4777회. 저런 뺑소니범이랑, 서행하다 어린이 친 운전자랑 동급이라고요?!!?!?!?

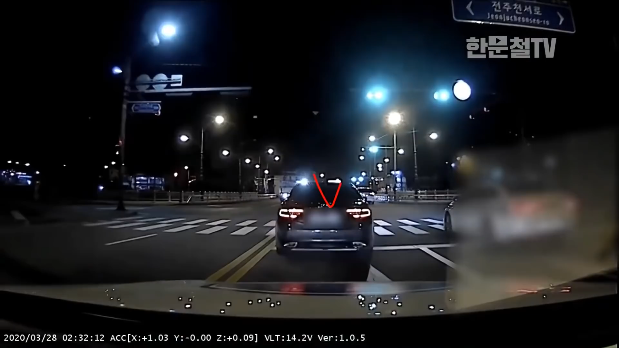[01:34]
번호판 선명합니다. 어? 왜 저렇게 휘청거려? 어? 어? 뭐야? 톡 꼈어, 톡 꼈어.
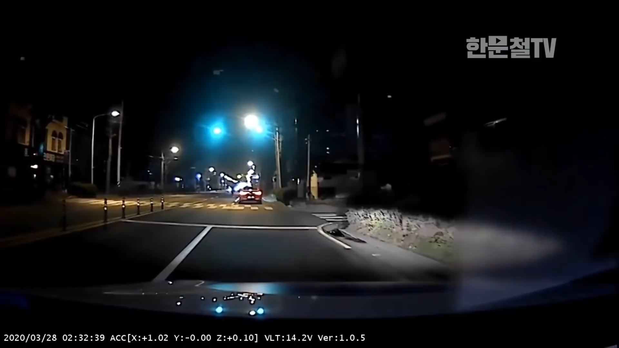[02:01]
어? 저, 저, 저. 저, 저, 저 가면서 쫓아가네요? 아, 뭘 주스러 가는 건가? 아, 쫓아가다 다시 되돌아오네요? 죽는 건 아니네요. 다리를 좀 절죠? 배달하던 배달통이 있는 것 같아요. 아이고, 다리가 좀 불편하죠? 예, 예, 예. 도와주세요, 도와주세요. 예, 여기까지입니다. 저 차 새벽 2시 반에 왜 도망갔을까요?
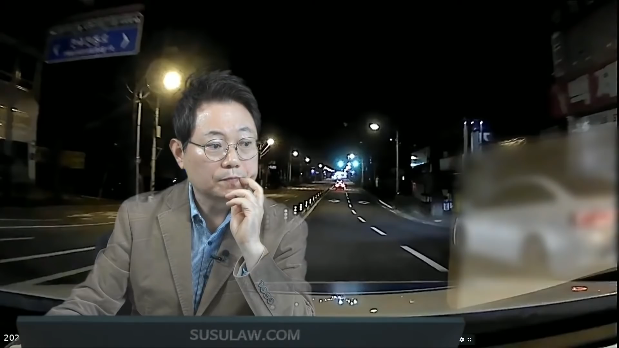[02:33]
다시 한 번 크게 보시겠습니다, 크게. 키우면 어떻게 되는지. 보시죠.
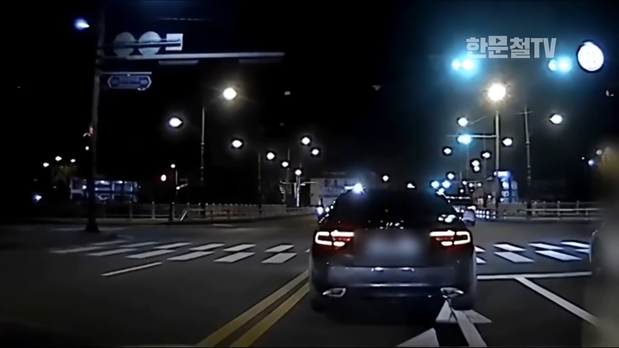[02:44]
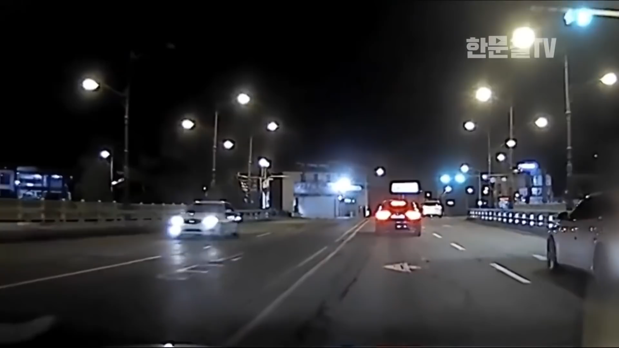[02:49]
앞에 차가 여기서 한 번 휘청하죠? 어... 오토바이 넘어졌다가 어떻게 된 거예요? 넘어졌다 일어나는지. 저거 쫓아가다가 다시 되돌아가네요. 도망가니까.
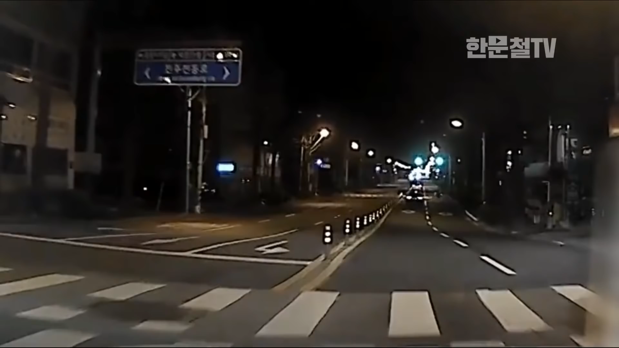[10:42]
여기 지금 27초라고 되어 있는데요. 왜 여기도 안 보이지? 저는 보이는데 왜 여기도 안 보이지? 3초 있어요, 3초. 3초 걸렸어요. 아, 잘려서 그러네. 자, 보세요. 오토바이가 들어올 때부터 3초 걸렸어요.